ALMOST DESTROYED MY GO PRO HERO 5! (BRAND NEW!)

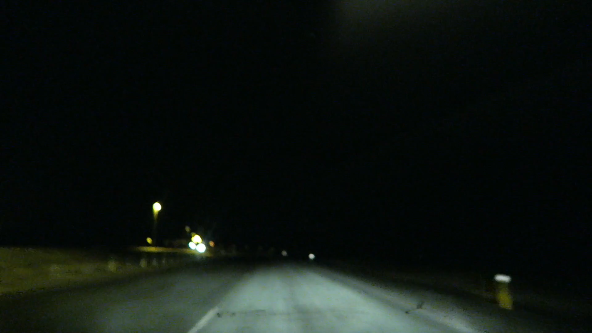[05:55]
Like, it's so dark outside. Like, I can barely use the GoPro right now because it's so dark outside. But that's why we have the light on.